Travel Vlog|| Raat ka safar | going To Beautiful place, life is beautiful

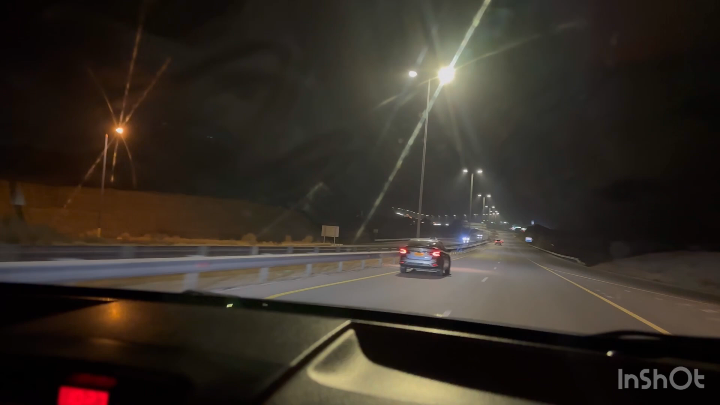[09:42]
जो गाड़ी स्पेशली सलाला से वापस आ रही हो ना, तो जो बड़ी गाड़ी होती है जैसे प्राडो टाइप है या पिजारो है,
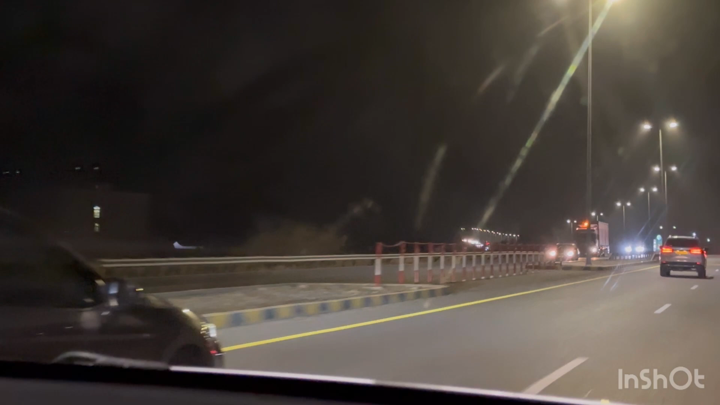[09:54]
तो इन गाड़ियों के ऊपर मुझे उसका नाम नहीं आता, उसको शायद क्या कहते हैं, उनसे उन्होंने सामान बांधा होता है ऊपर, तो तो वैसे भी वो गाड़ी थोड़ी सी वहाँ पे उनके लगेज से आईडिया हो जाता है ना, वो सलाला से आ रही है।